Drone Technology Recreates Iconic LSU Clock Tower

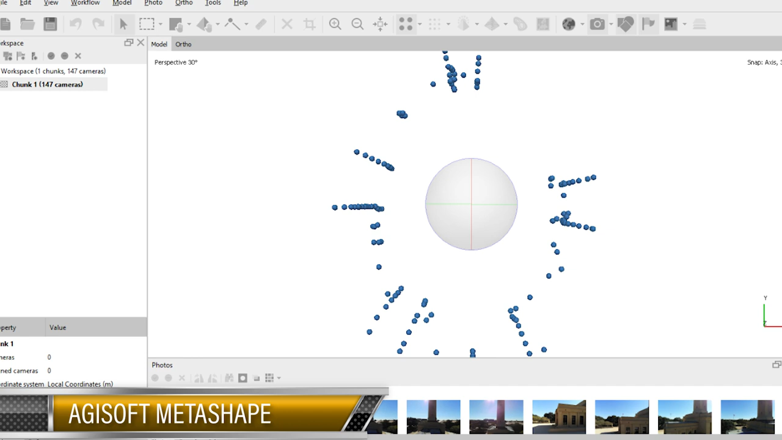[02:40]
The Agisoft Metashape software did not know which wall to connect to which,
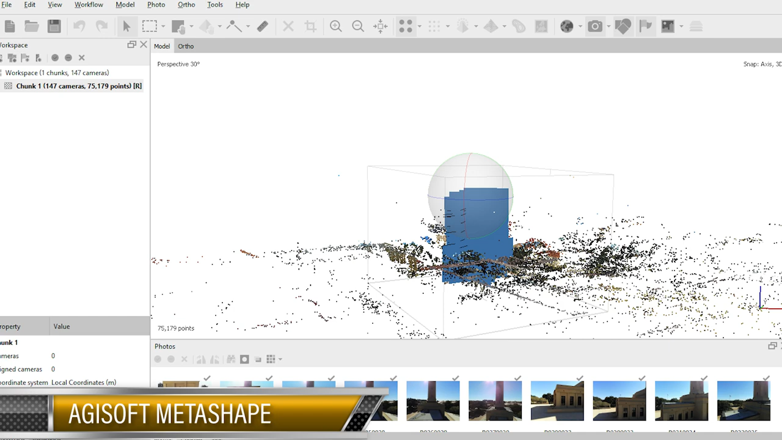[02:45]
so we returned and took more photos, this time of the corners of the tower and the building.
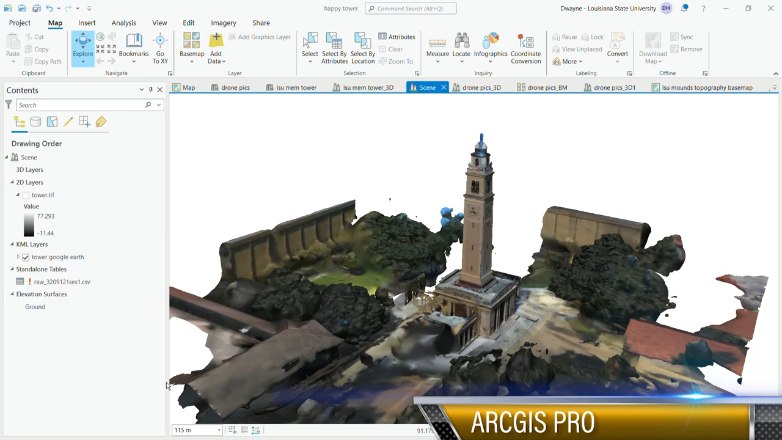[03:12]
in ArcGIS Pro using those same Metashape files. So we built a DSM, a DTM, and an orthomosaic from scratch in ArcGIS Pro.
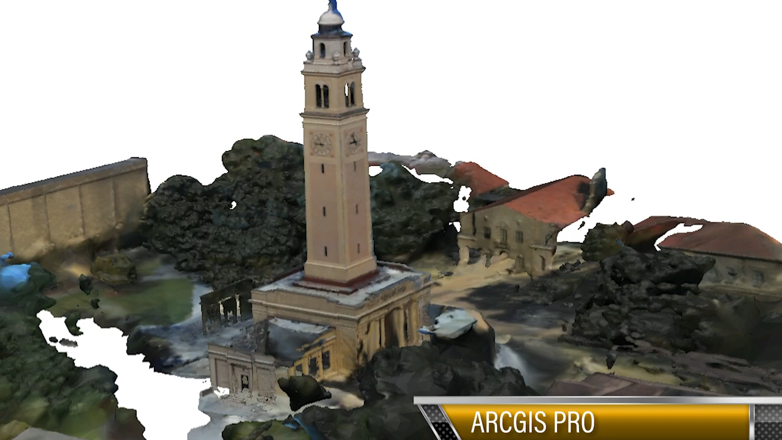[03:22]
What you're looking at is the result.
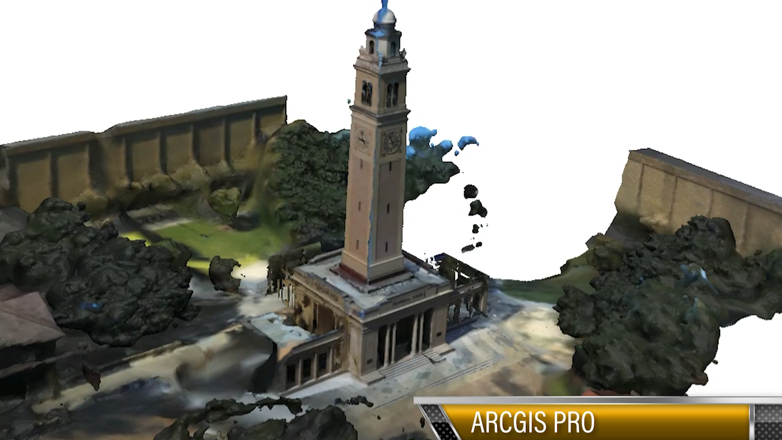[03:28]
Even with the photos of the building corners,
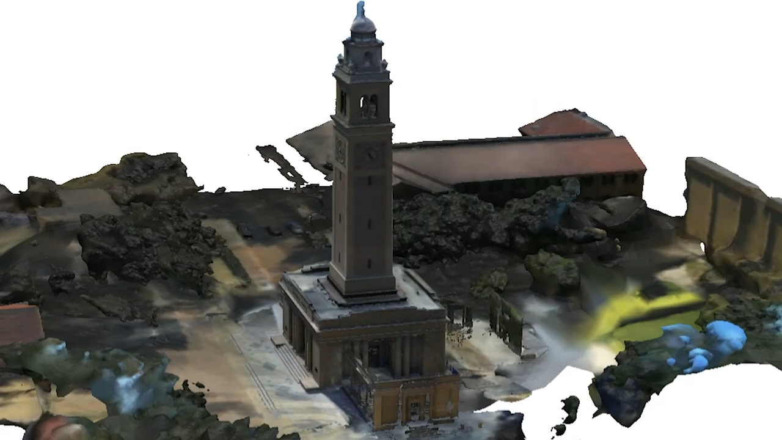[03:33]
ArcGIS Pro added an extra side of the building and had holes in the rooftops and walls,
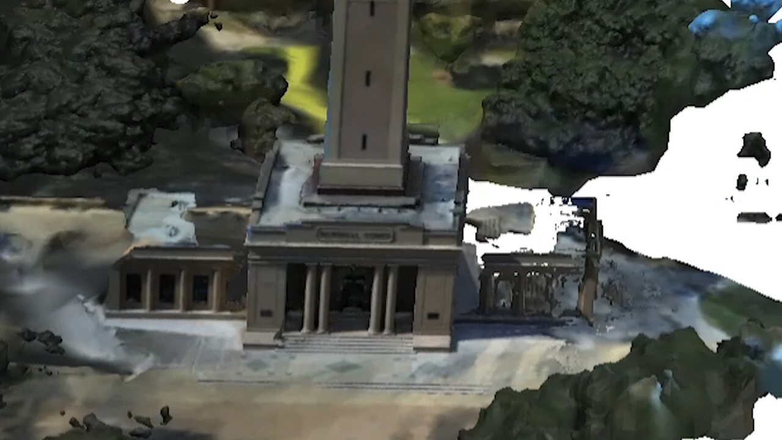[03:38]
which did not occur in the Metashape software.
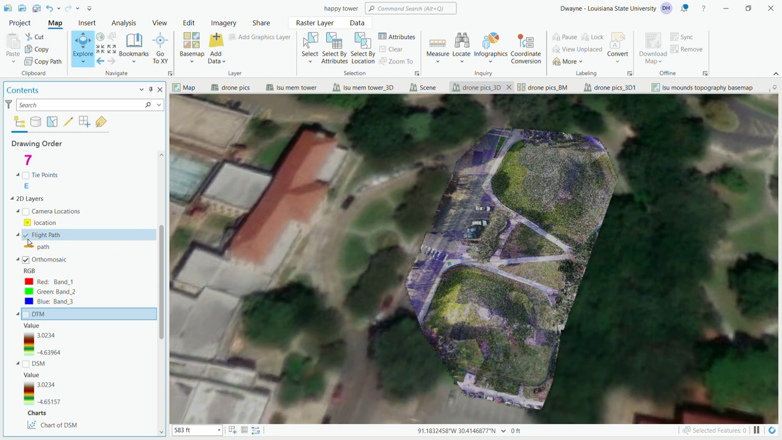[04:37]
Here, we see the newly created models in ArcGIS Pro using those old photos of the LSU campus mounds.
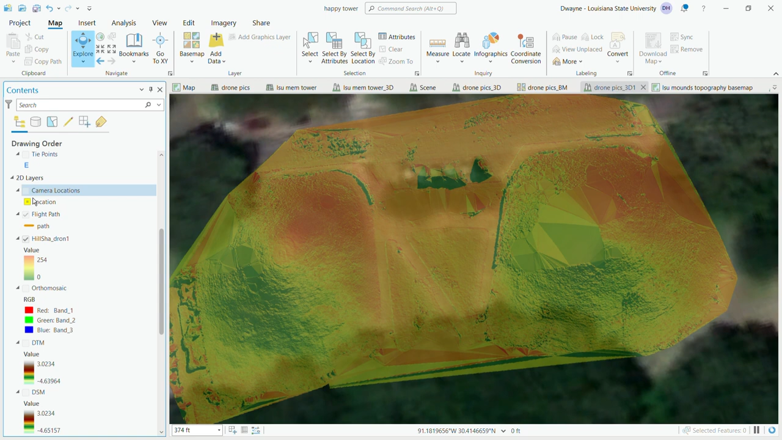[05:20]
The newer photos, and all photos taken this year for the project,
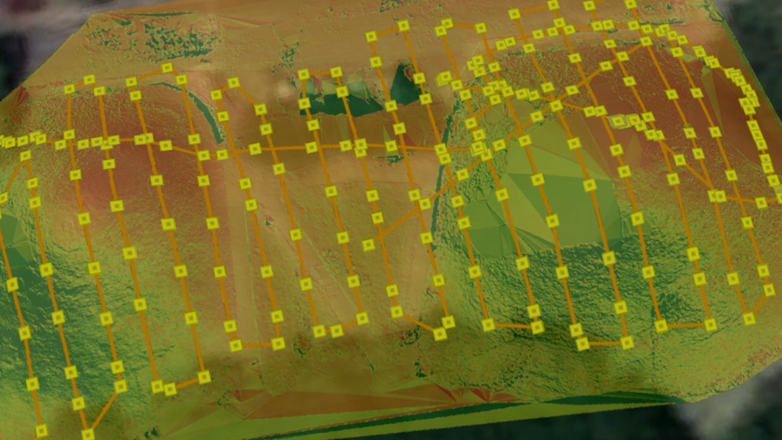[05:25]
were with a $300 Parrot Anafi drone.
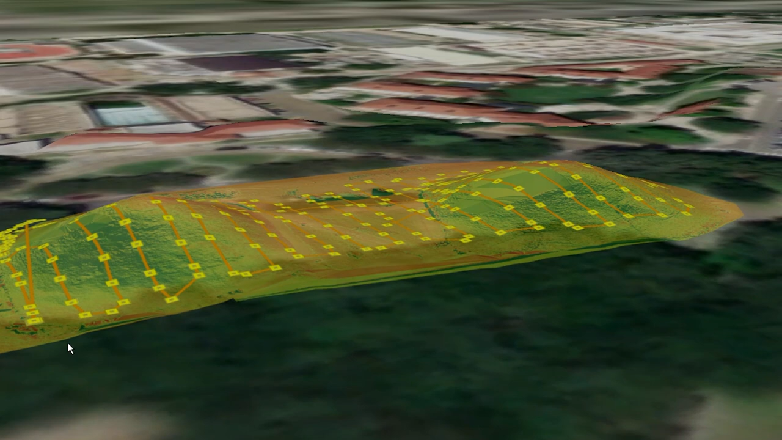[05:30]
The LSU mound photos were more of a horizontal flight path and from the God's eye view or looking down.
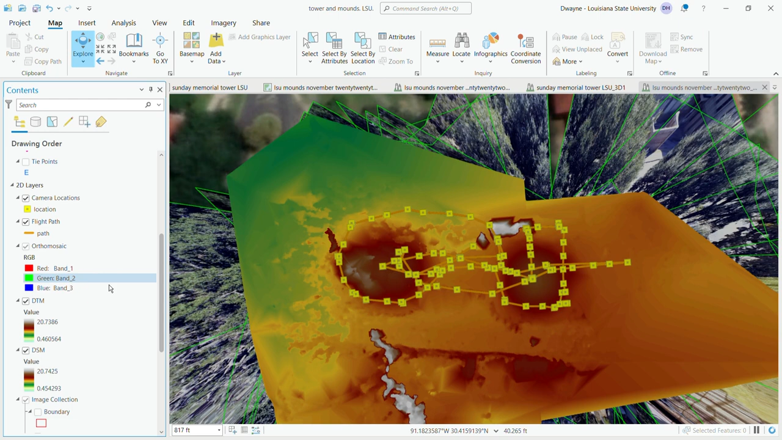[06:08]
The largest differences between the older drone photos and these new ones are that the older photos were taken from around 100 meters above ground,
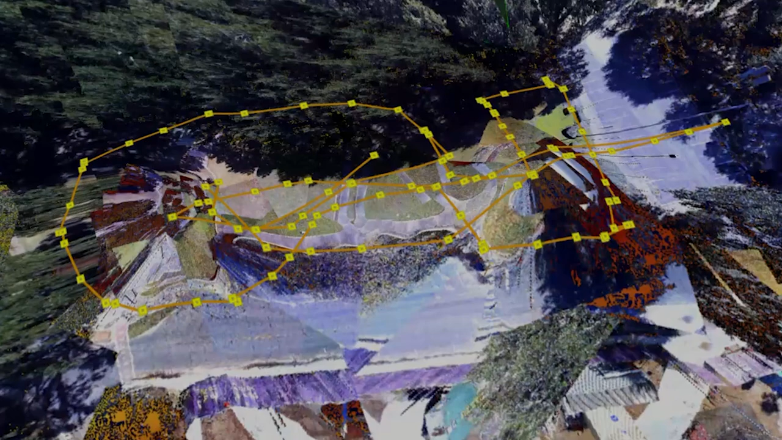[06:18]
while these newer photos were taken from 5 to 10 meters above ground,
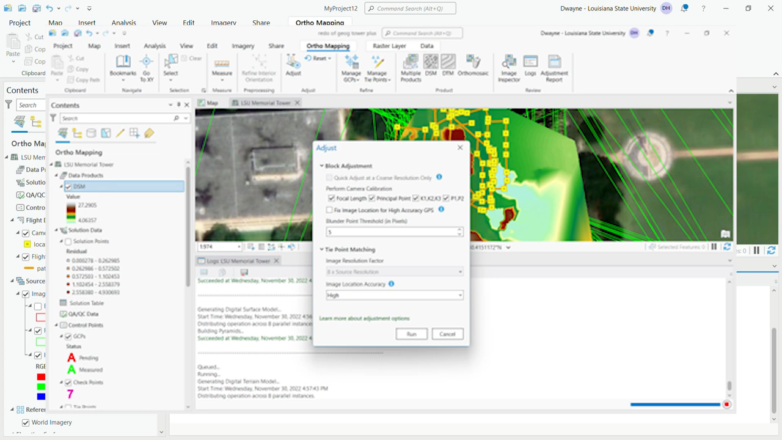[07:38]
Click Tie Point Matching. Choose Accuracy. Hit Run.
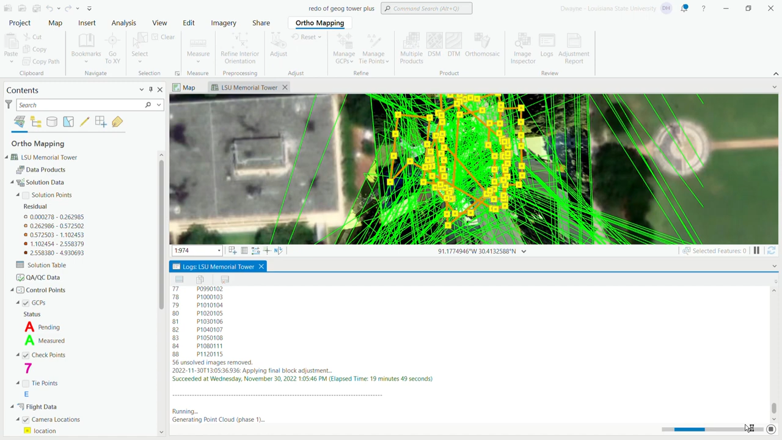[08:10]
I didn't have to input any coordinate system because ArcGIS pulled the information from the drone's camera, and the buildings lined up with the pre-existing map, so it seems we're good on that aspect. Now we are off to the digital surface model, or DSM, creation. Accept the defaults on the first page, hit Next, change format to TIFF format, hit Finish.
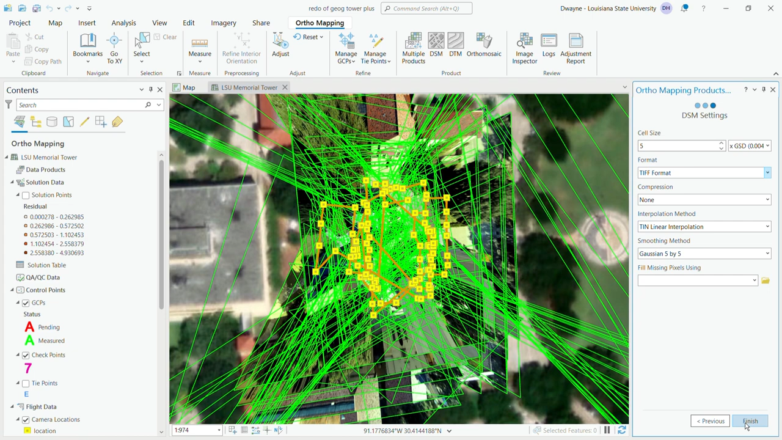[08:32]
ArcGIS tries to share the workload. At the bottom of the screen it reads, distributing operation across 8 parallel interfaces,
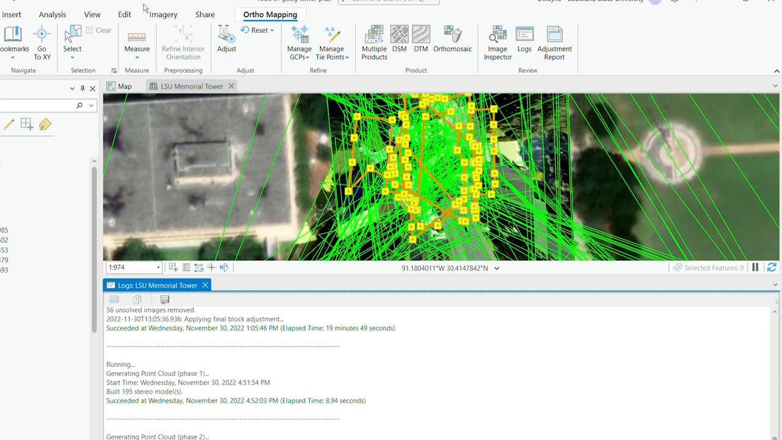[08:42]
which I'm guessing are the 8 cores on my laptop to make the processing flow smoother and quicker.
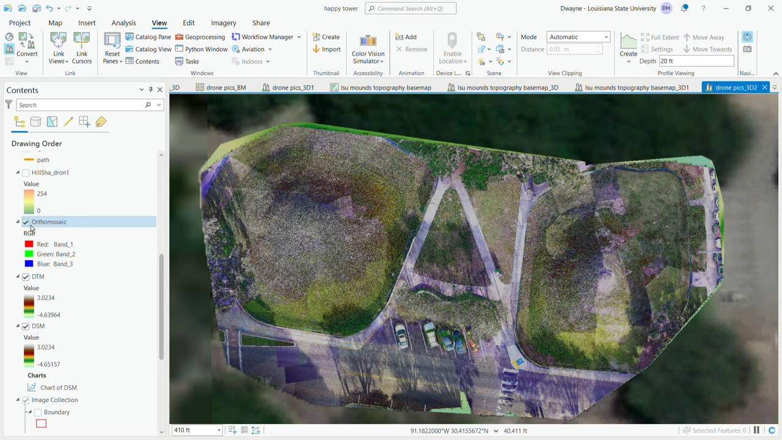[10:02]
Now we're gonna start removing things. We'll take off the ortho, the DTM, and finally the DSM,
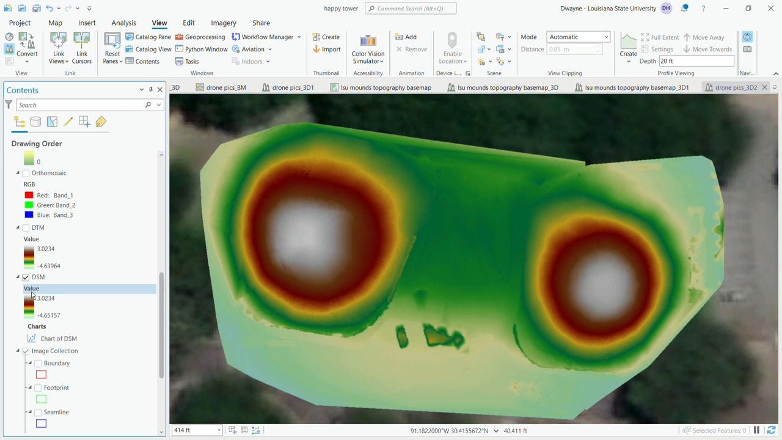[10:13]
just giving you a bird's eye view of the entire mounds here. Then we're going to add the blue lines for the footprint.
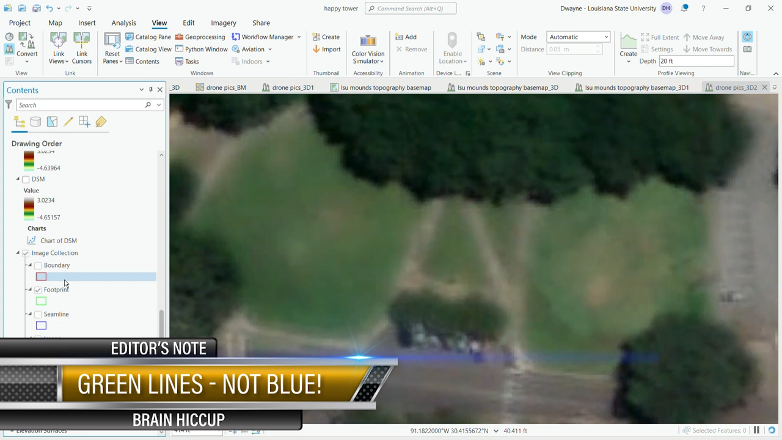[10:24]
And then the flight path and the cameras.
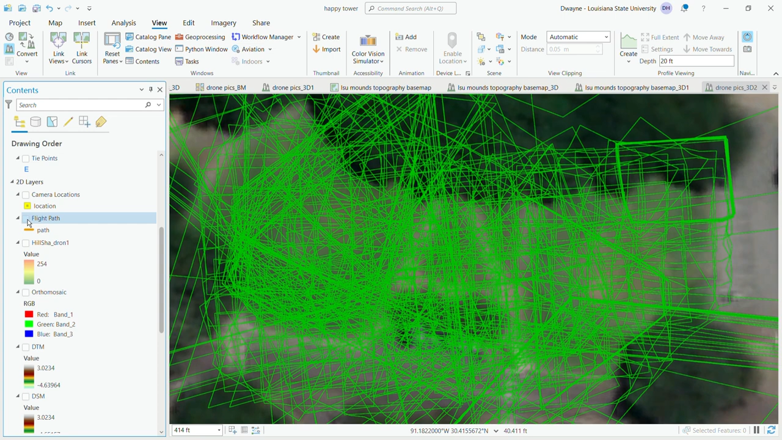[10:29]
And so after everything loads up here, we're going to zoom back in for a close-up view of the ortho once we click that back on.
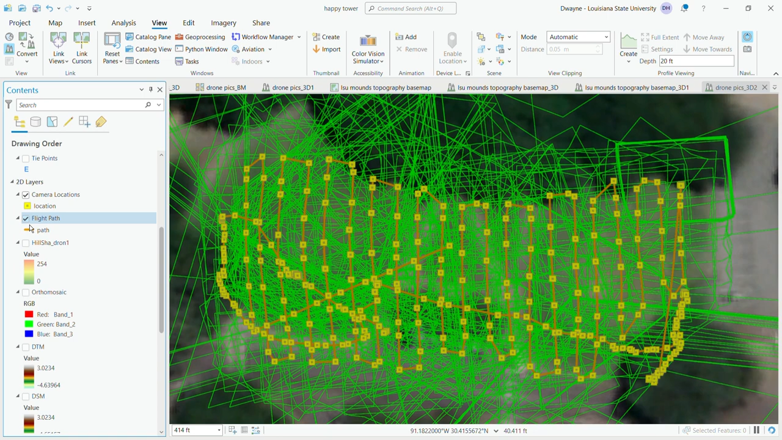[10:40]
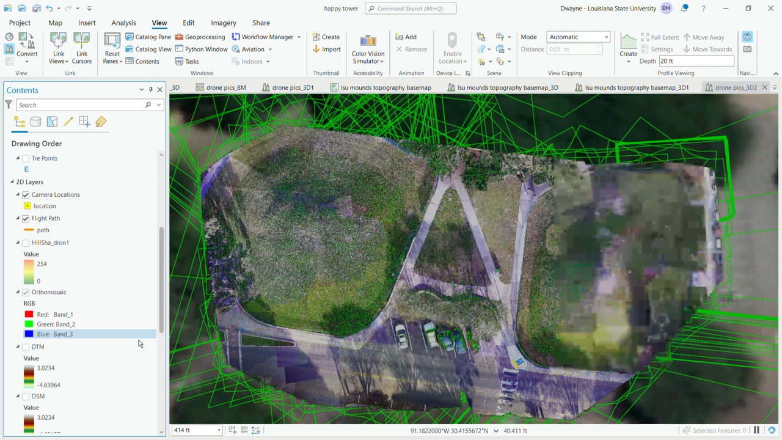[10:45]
And what we're going to be looking at here is the little yellow boxes where all the cameras are.
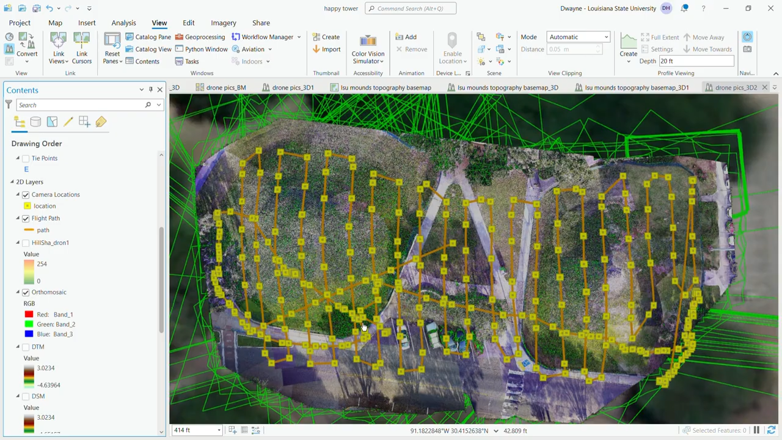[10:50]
Now once this catches up, they'll spread out a little bit and such, but you're still going to see a tremendous amount of overlap.
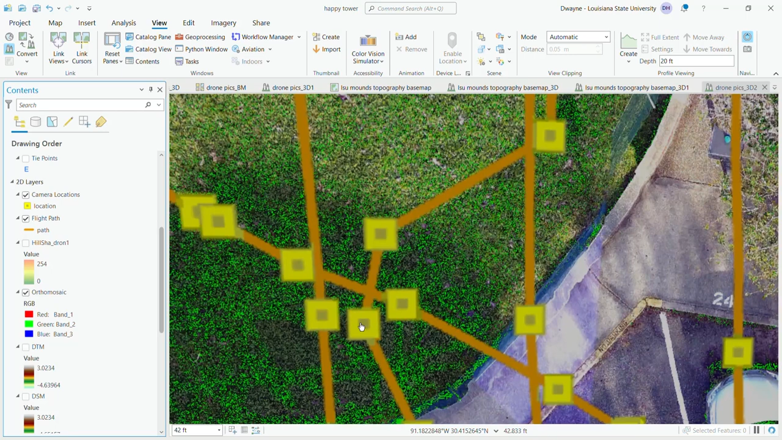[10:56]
Now remember, when these pictures are being taken,
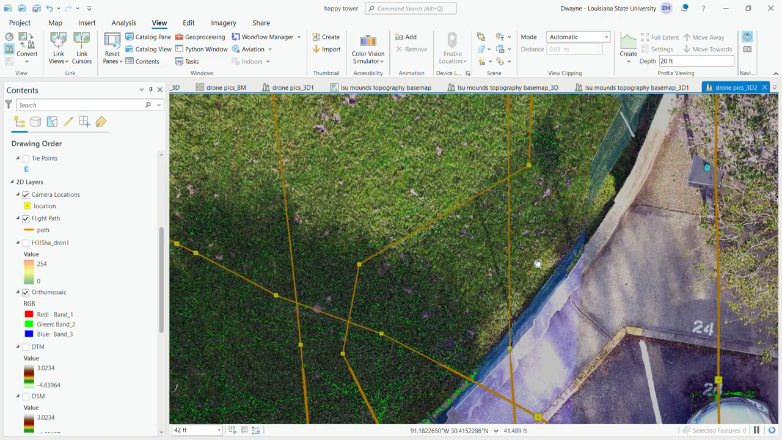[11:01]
the drone is 100 meters above ground level.
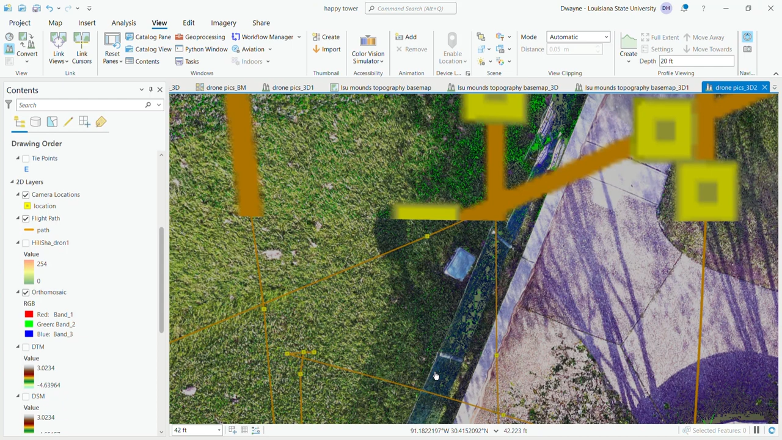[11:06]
And so y'all have been to the mountains probably, and you know how large this area is.
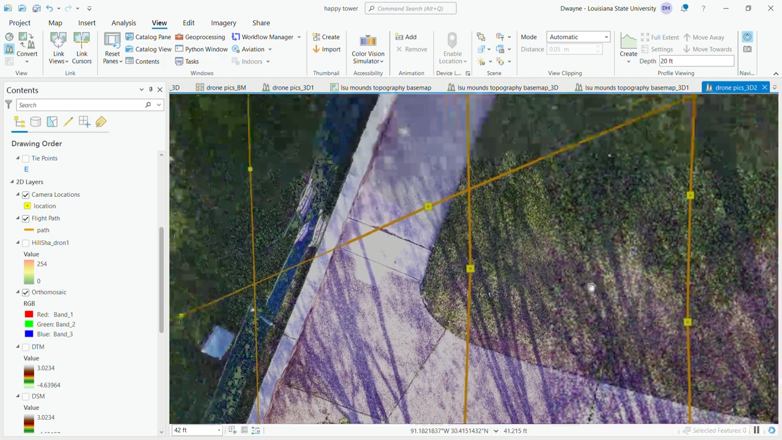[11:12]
Each of these drone pictures is, you know, 1 meter, 2 meters away.
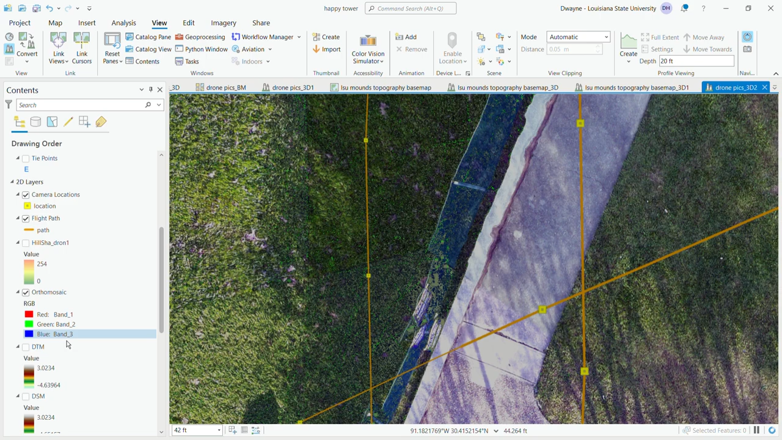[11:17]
It's not that far away. So there's a lot of overlap from 100 meters in the air.